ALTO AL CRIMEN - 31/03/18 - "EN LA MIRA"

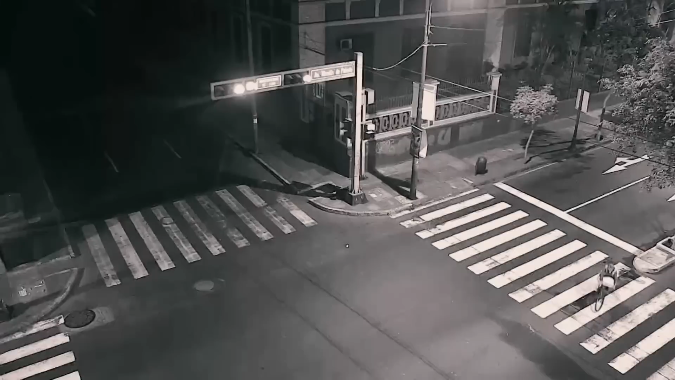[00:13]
Los ojos de la ciudad en esta ocasión registraron un hecho delictivo ocurrido en el centro de la capital.
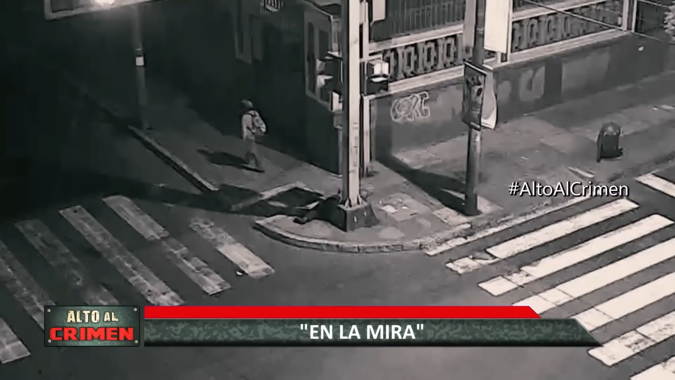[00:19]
Una situación que evidencia que todo exceso tiene una consecuencia, tanto como para quien se exceda o para quien se aproveche de eso.
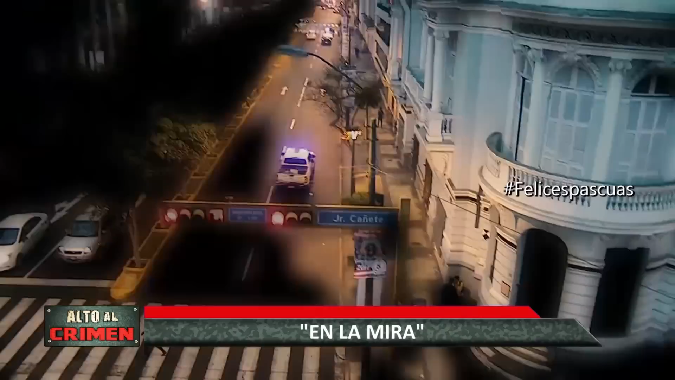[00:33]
Cuadra 2 de la avenida Nicolás de Pírola en el cercado de Lima.
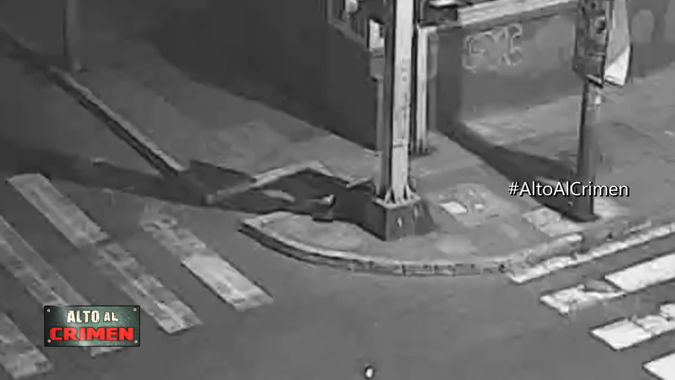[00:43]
En pleno semáforo se puede apreciar a una persona que descansa plácidamente, aparentemente a consecuencia de alguna actividad festiva que le impidió llegar a casa. Algunos transeúntes pasan y no le dan importancia. De pronto, un sujeto que porta una mochila y lleva puesto un gorro se detiene a unos metros del joven durmiente, mientras bebe y come algo para disimular.
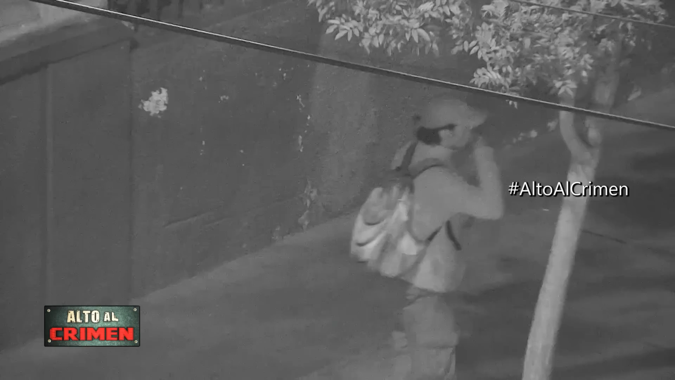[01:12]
Se quiere hacer el desentendido y camina como retirándose del lugar. Pero minutos después vuelve a aparecer.
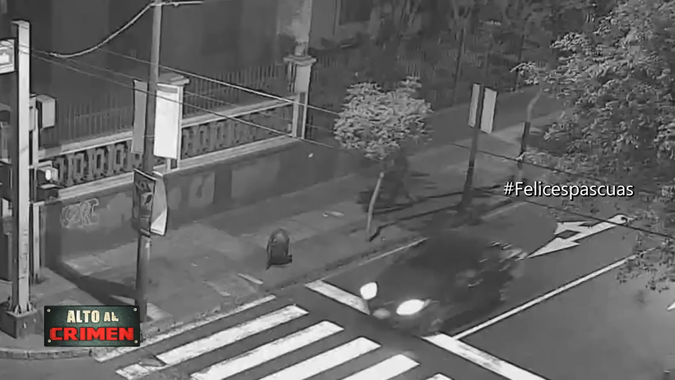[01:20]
Camina en dirección al dormilón, eso sí, siempre mirando que nadie lo observe. Y como quien no quiere, pasa por el costado de su potencial víctima.
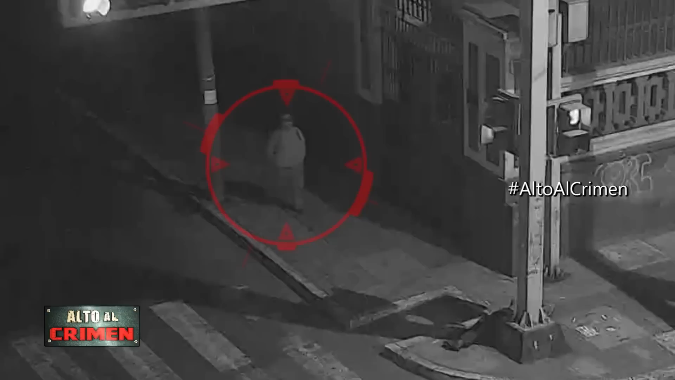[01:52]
Así, avanza hacia su víctima, sigilosamente, observando que nadie lo vea, y toma del bolsillo del joven durmiente un celular.
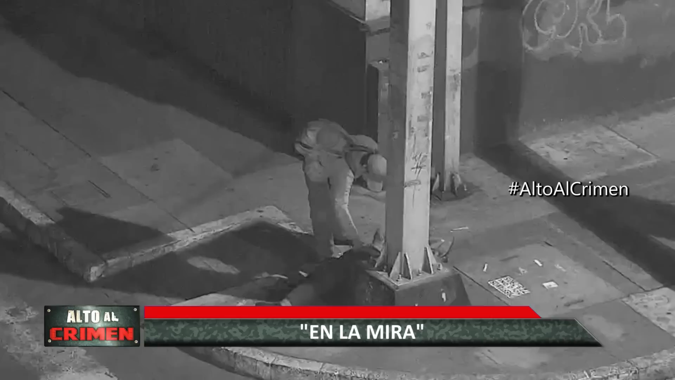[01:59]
Luego de haber logrado su cometido, mira que nadie lo haya visto y sigue su camino.
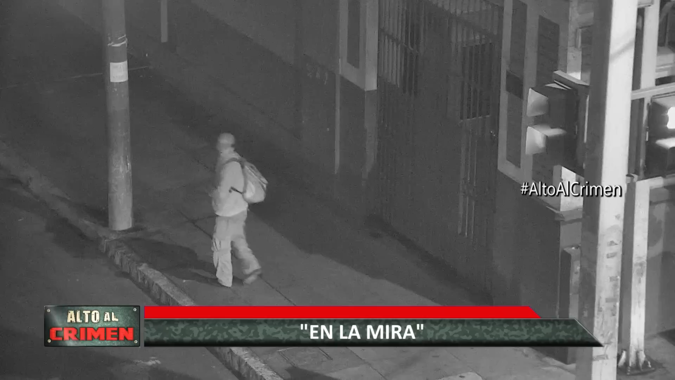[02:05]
Avanza por la acera derecha y se pasa a la izquierda,
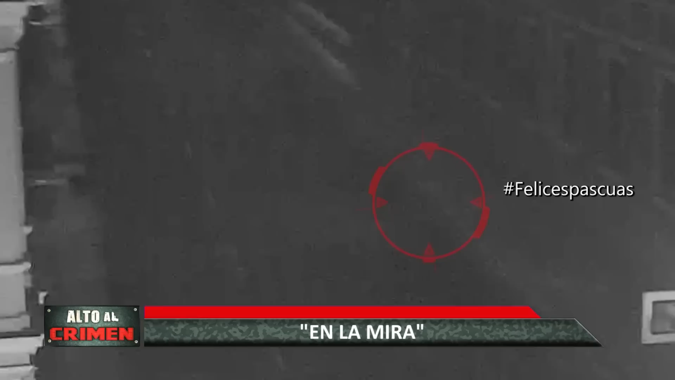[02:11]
en medio de la oscuridad, la que para él era su principal aliada. Pero como todo acto y más aún delictivo tiene consecuencias,
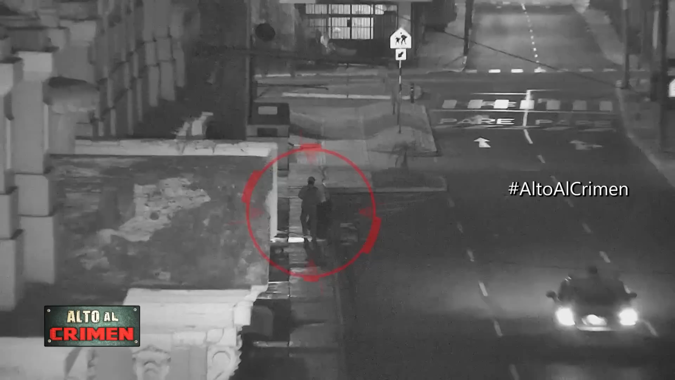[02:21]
una unidad del serenazgo de Lima aparece en el lugar. Otro vehículo se suma junto a un motorizado,
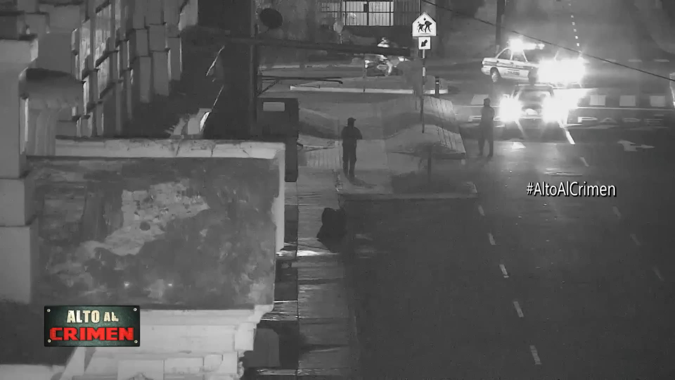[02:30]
mientras un agente baja de la primera patrulla que llegó e interviene al ladronzuelo de celulares.
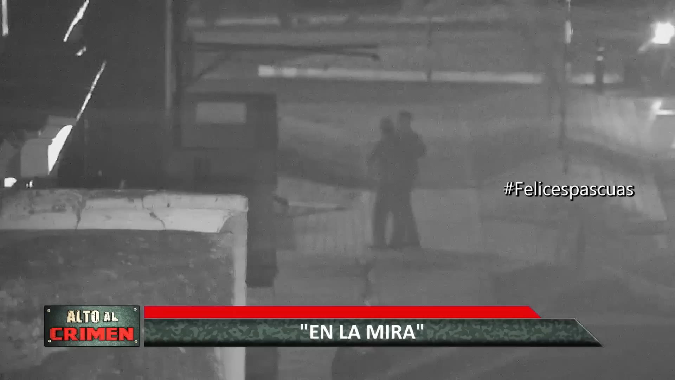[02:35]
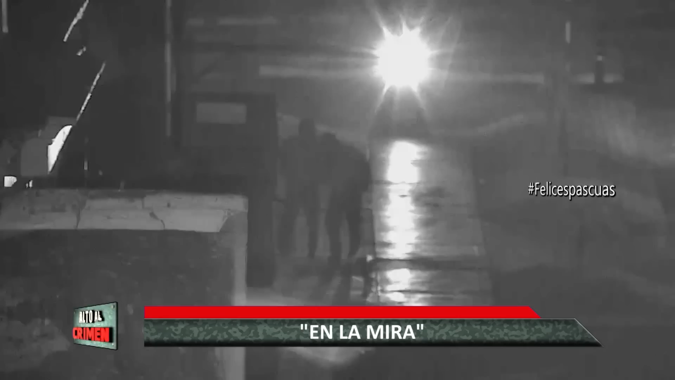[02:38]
El fascineroso es subido al vehículo y trasladado por los agentes del serenazgo.
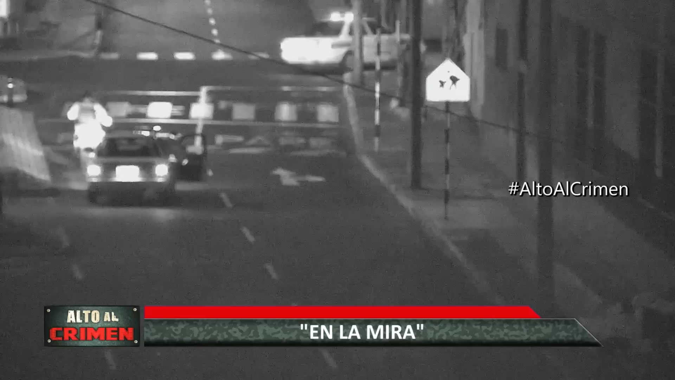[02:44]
Pero con la detención de este delincuente no acabó la historia. El sujeto fue conducido hasta donde se encontraba su víctima. Ante la presencia de los agentes, el agraviado reaccionó y el celular fue recuperado.